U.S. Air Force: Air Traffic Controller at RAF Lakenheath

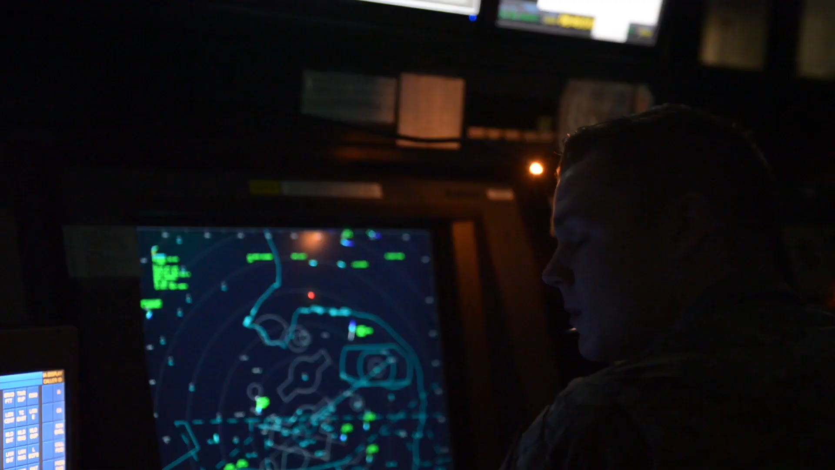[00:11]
So air traffic control is two main encompassing points. We have the tower and then we have the RAPCON.
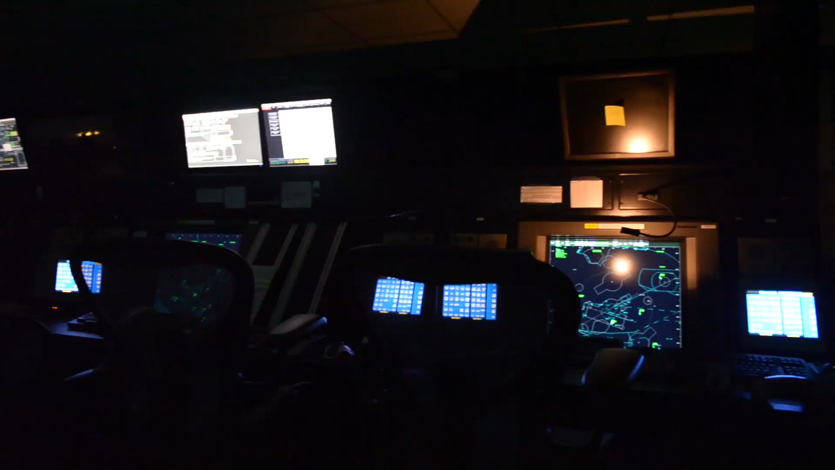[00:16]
RAPCON stands for radar approach control and we basically give the pilots the ability to fly with their windows blacked out.
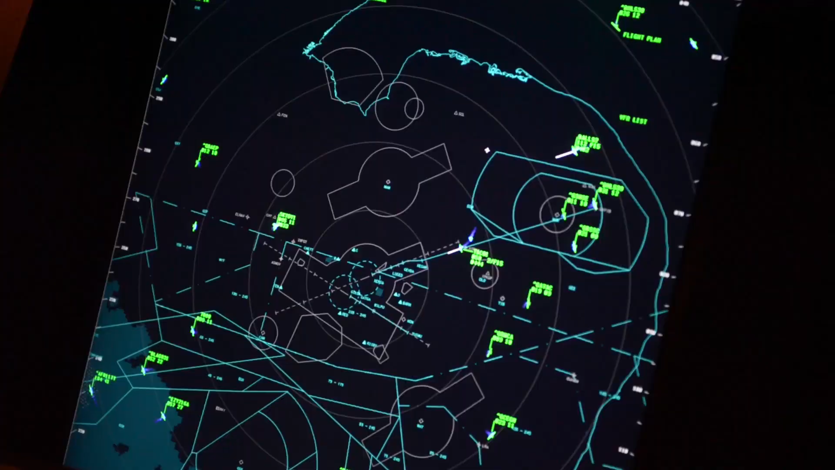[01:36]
40 miles out and separate the aircraft so that they never even know they came close.
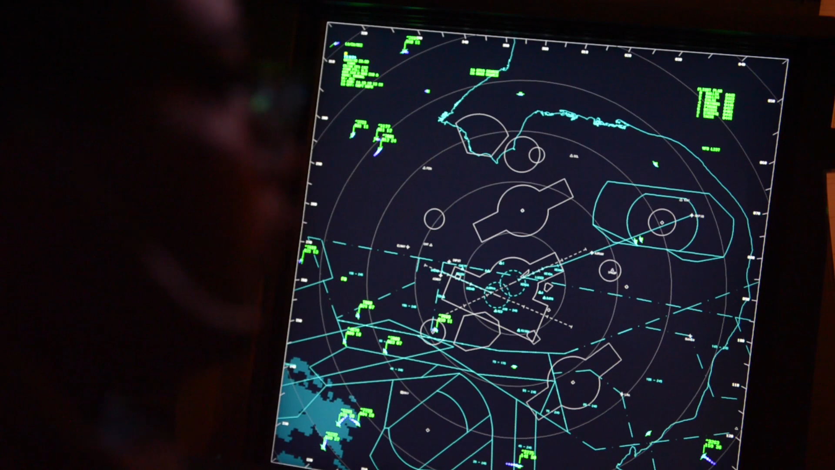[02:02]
We don't have the lights on in, we call it the IFR room because back in the old days the scopes used to have a glare on them and if there was a glare from the lights you couldn't actually work. So the technology has changed from that but the culture still hasn't.